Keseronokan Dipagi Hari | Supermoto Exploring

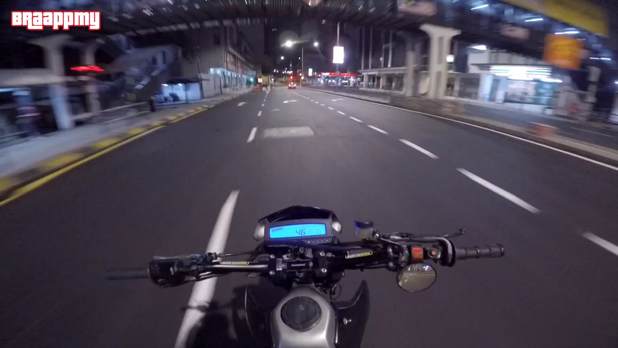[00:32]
Pukul 6 pagi lagi 1 minit je siap. Ni saja masuk KL. Sebenarnya ni pun dah nak hujan lah sebenarnya.
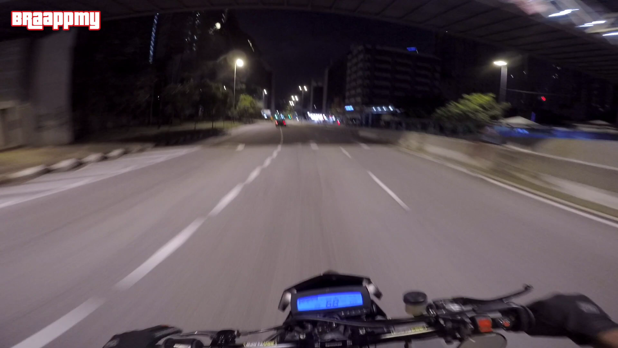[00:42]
Kalau dulu rajin kan stay bermalam, overnight dekat KL kan. Lepas tu sejak PKP, lockdown apa semua, dah lama dah tak buat perangai tu. So dah tak tahu lah environment dia macam mana pagi. Ni saja je masuk sepi-sepi tengok tinggal aku manusia-manusia. Petaling Street.
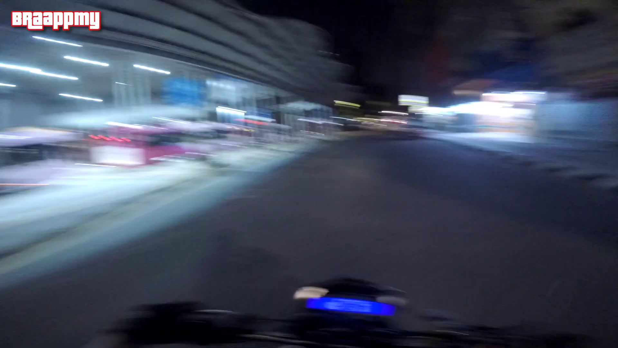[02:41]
Perindu siap datang ini. Dulu mana ada mall ni lah. Ni mall ke hotel aku tak tahu lah.
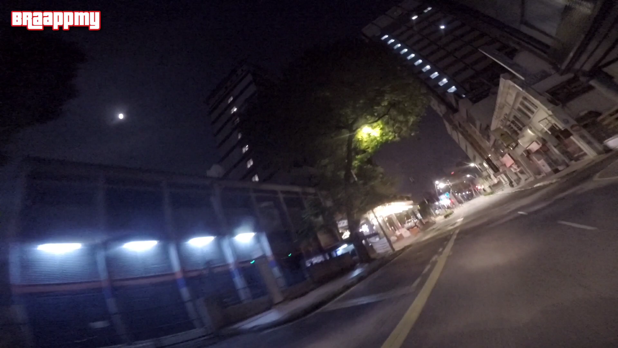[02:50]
Tapi dulu mana ada. Ha, hotel.
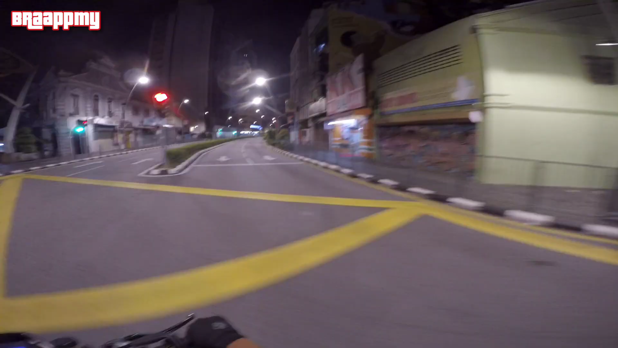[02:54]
Gila lah. Sunyi je. Ni hari biasa, ni hari Jumaat. Graviti lagi.
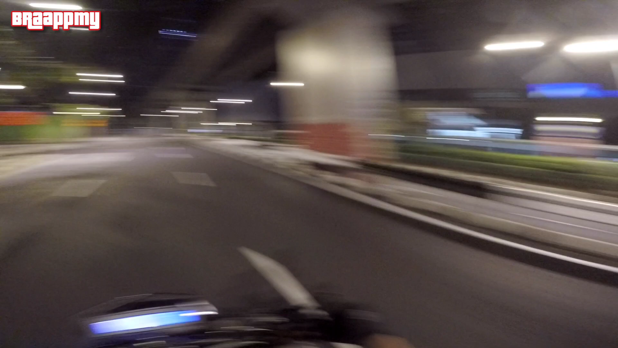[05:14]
Kelab tak buka. Wah, tutup sil. Untuk disewa terus.